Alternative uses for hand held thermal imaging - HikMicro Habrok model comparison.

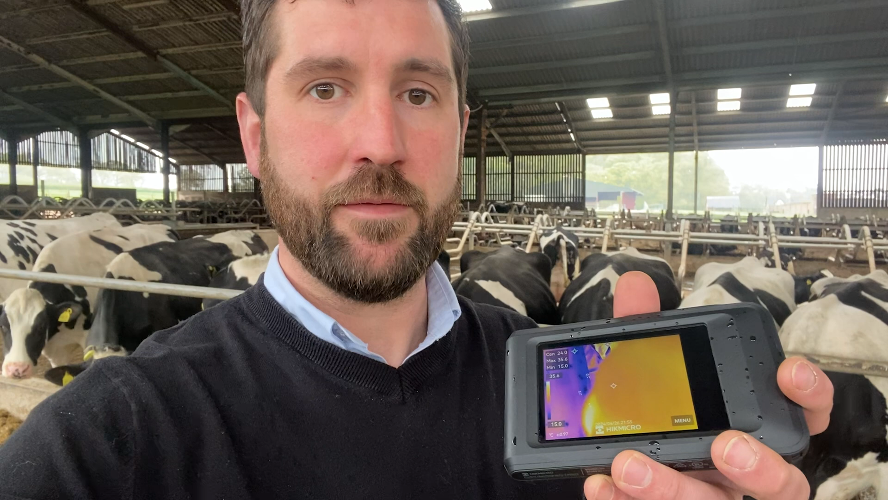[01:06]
If you've applied one on the grant you will be able to get funding for this. It retails at £635.99 I believe and you'll get £355 worth of funding if you apply for this and do purchase the camera.
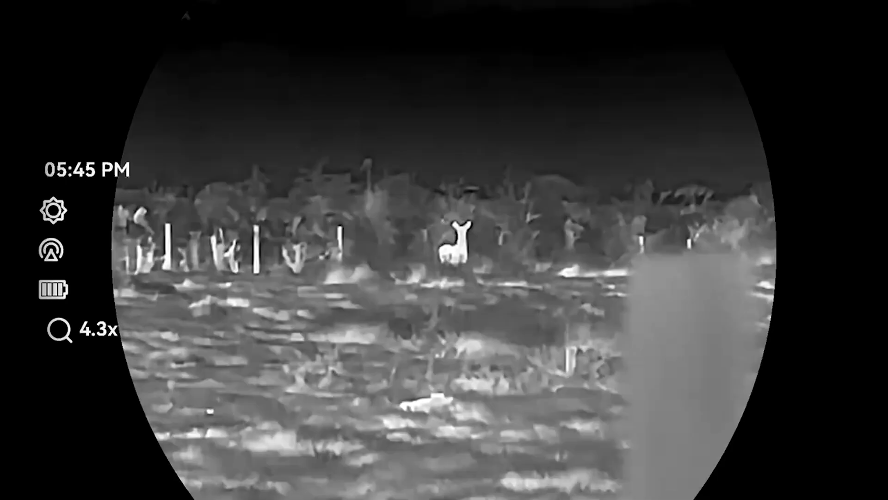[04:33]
So, the HE25 is predominantly aimed at the deer-stalking market and the daytime user,
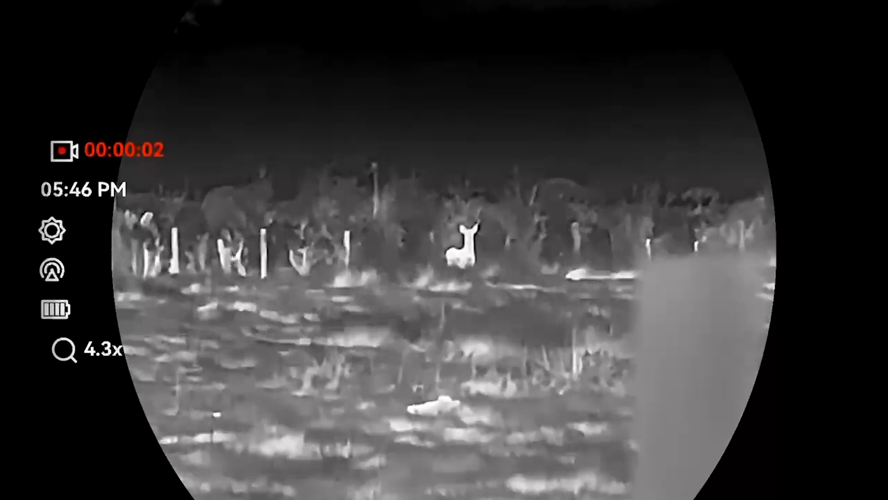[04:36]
boasting a 3840x2160
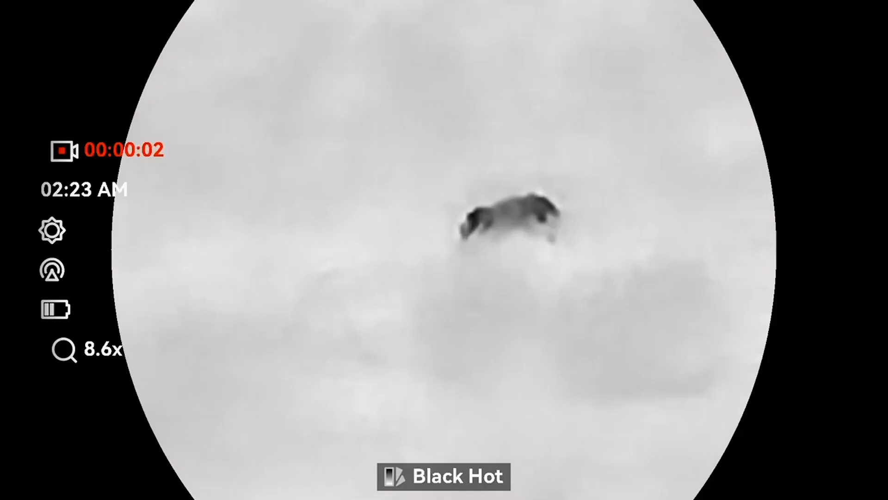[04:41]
4K daytime sensor,
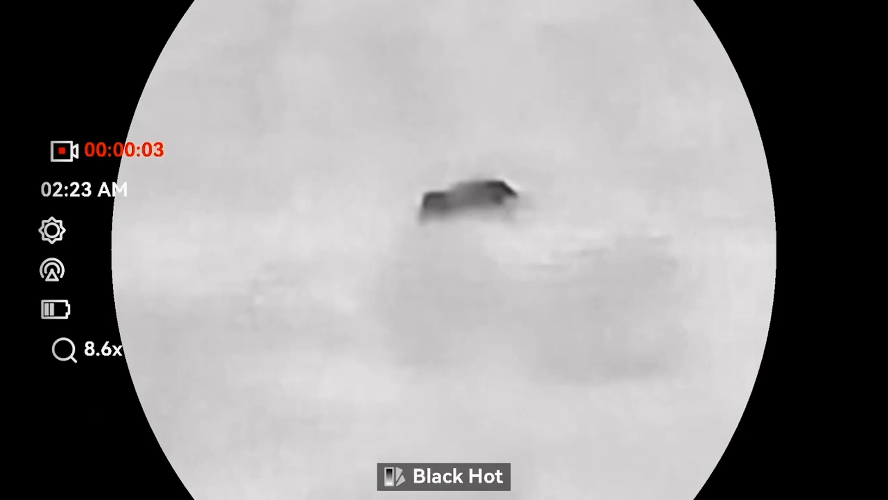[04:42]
backed up with a 256x192 Sub-35NetD thermal sensor.
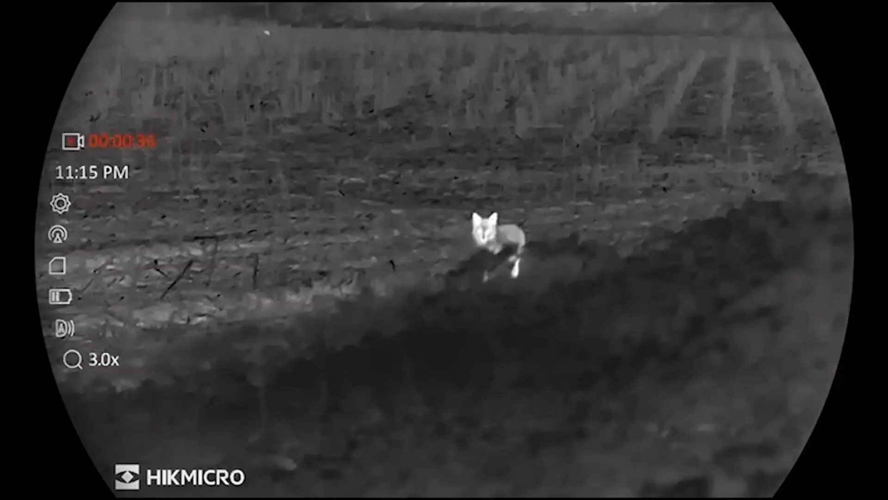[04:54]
boasting a 64512 Sub-20NetD sensor, giving you the almighty nighttime capability. Still offering you the ability to use in the daytime